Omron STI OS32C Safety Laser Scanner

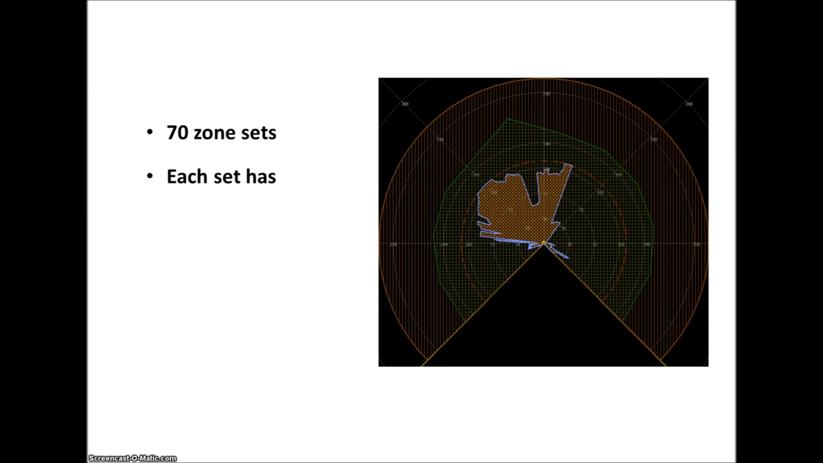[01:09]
Now one thing unique to the industry is you can configure up to 70 predefined, fully customizable and programmable zone sets. Each zone set consists of a safety zone and two warning zones. The best way to illustrate this is to dive right into the programming.